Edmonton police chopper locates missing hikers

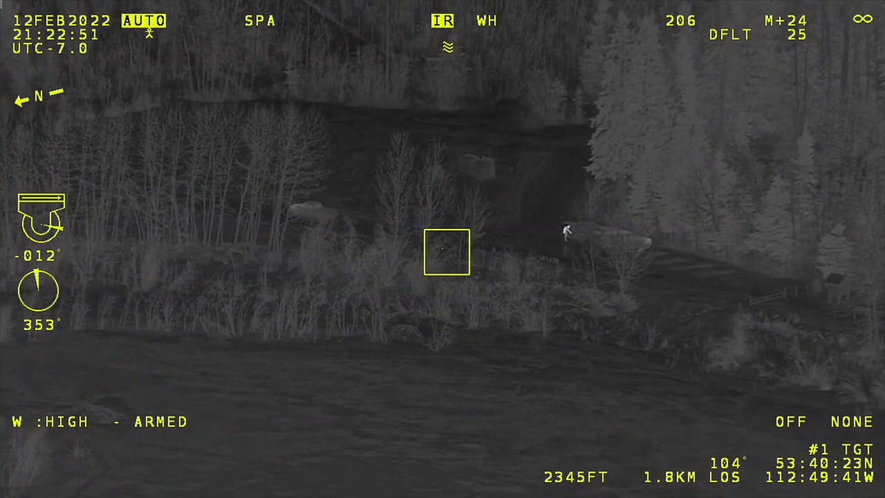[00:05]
Where would they have last been seen? We have a pin with no coordinates that show them southeast of our location by about 7 kilometers.
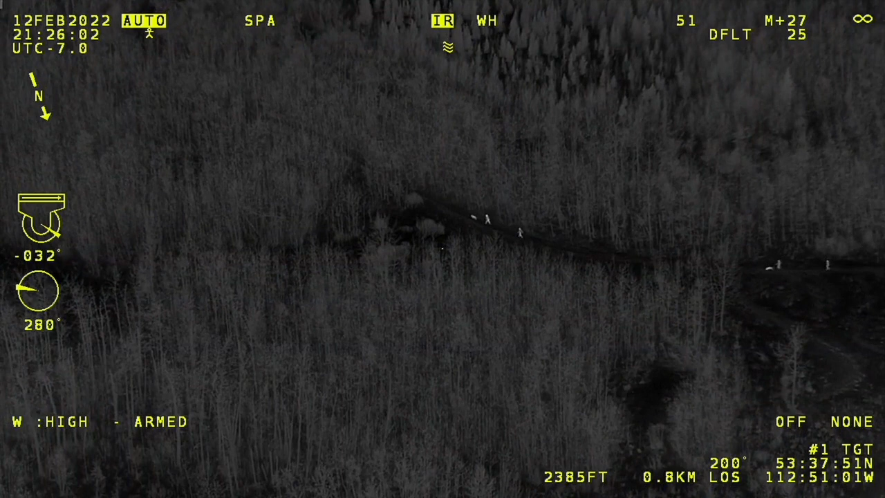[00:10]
They should be somewhere in there.
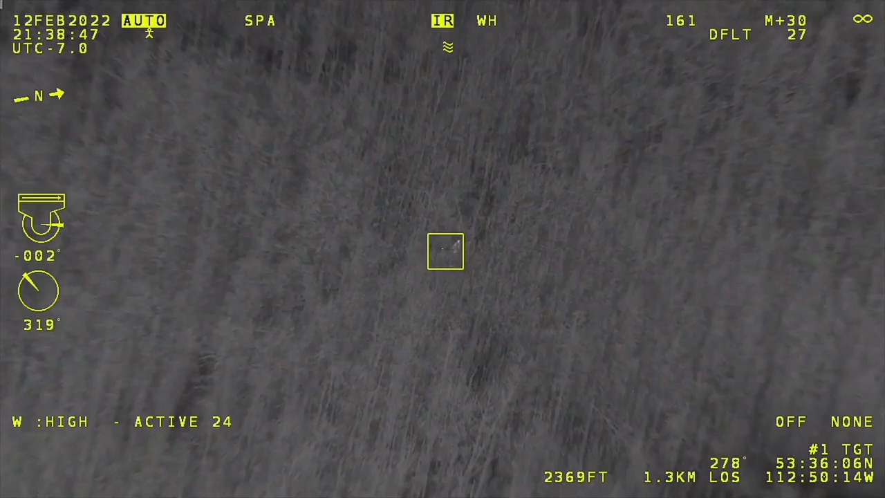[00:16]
Yeah, Fort Saskatchewan RCMP from Marowan. We've got your folks here. They're in pretty deep off of this trail.
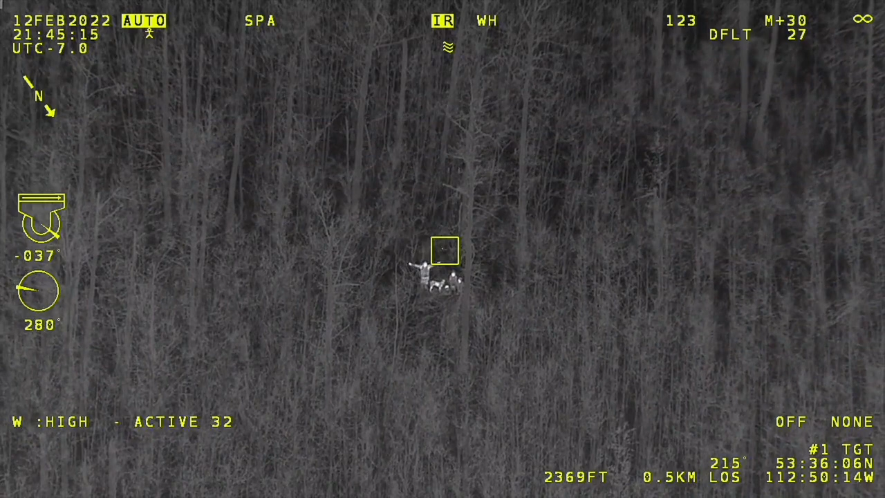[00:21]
Just keep moving south. You got a ways to go. Yeah, he's got to stop.
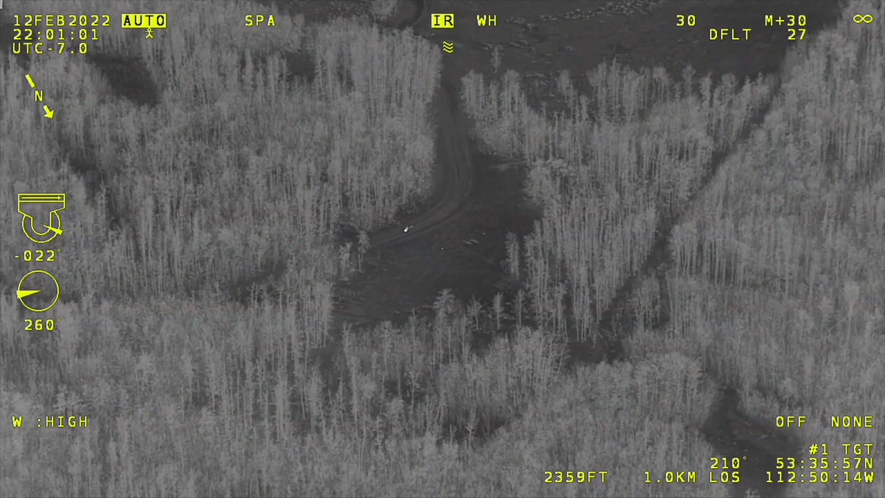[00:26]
Go off the trail and go left. Yep, exactly. Now keep going straight. Go right. Yeah, there you go.
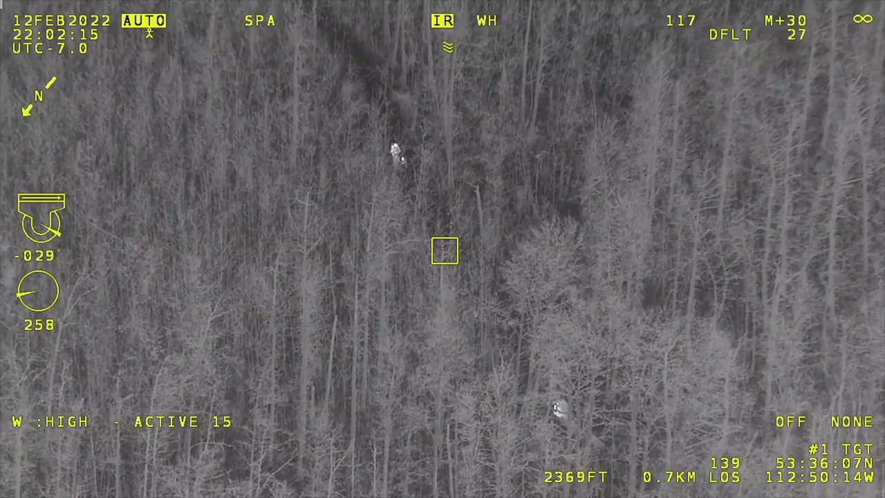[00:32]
That looks like your snowmobiler's met up with these guys.
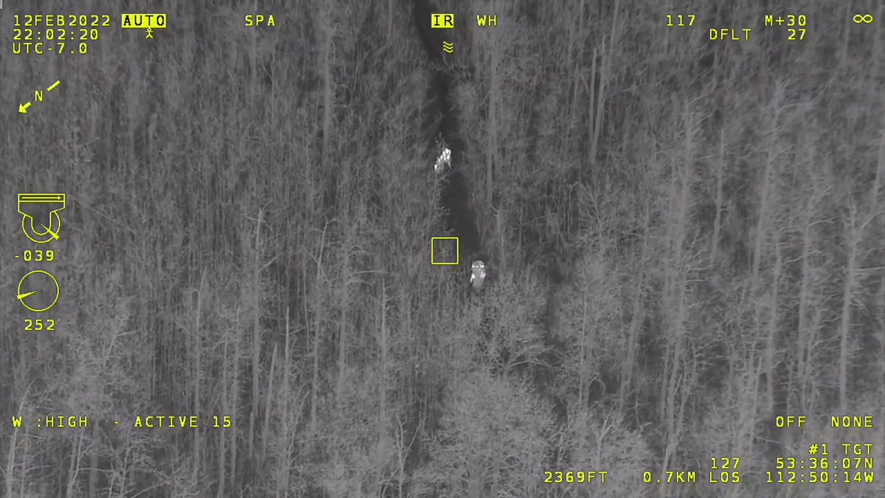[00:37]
That's acknowledged. She's got them. Thanks again, everyone, for the assist.
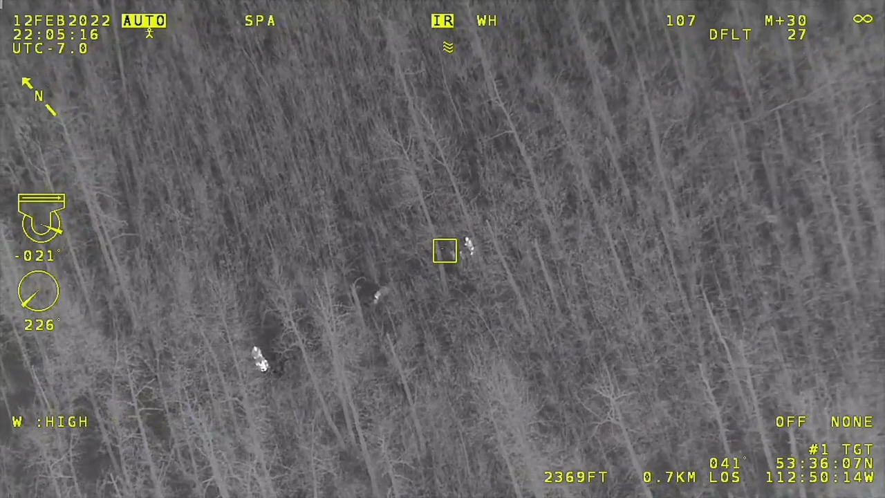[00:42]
Oh, yeah, not a problem. Just glad we were able to find them. Then your sledder and the family's on their way back to you guys.